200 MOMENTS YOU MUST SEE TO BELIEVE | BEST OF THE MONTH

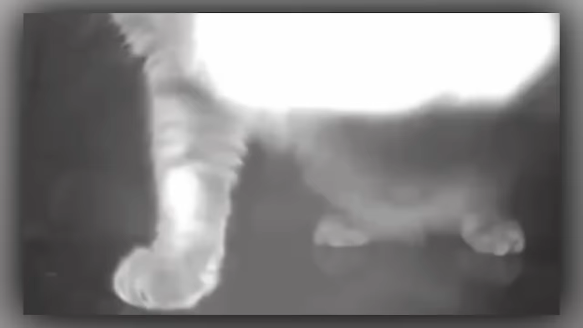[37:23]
This smart kitty scooted the camera over to make sure the dog got the blame for chewing up the remote.